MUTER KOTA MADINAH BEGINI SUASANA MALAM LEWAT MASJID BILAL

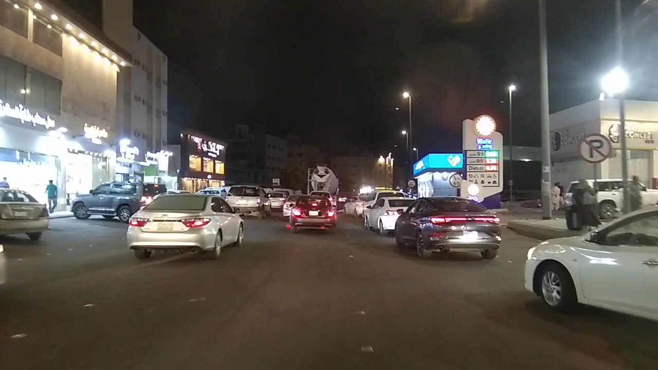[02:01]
Dipadati para mobil-mobil, pada keluar semuanya, helen-helen. Kota Madinah.
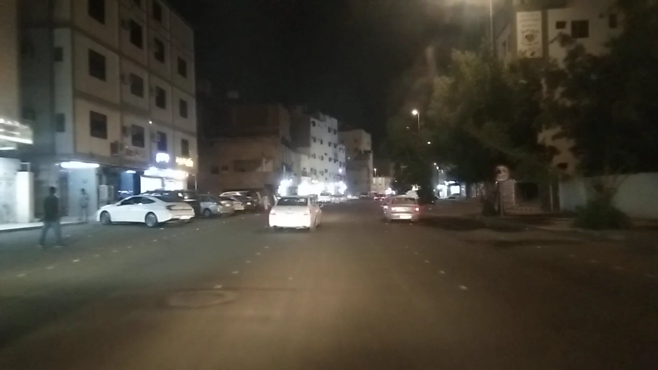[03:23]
Bisa teman-teman lihat begitu indah suasana malamnya ya, masih ramai. Ini menunjukkan pukul jam berapa ini, jam 10 kurang seperempat teman-teman ya, masih ramai kayak lebaran ini ya. Ini memang waktunya musim lebaran haji, jadi ramai ya, masih bau-bau lebaran Idul Fitri ya,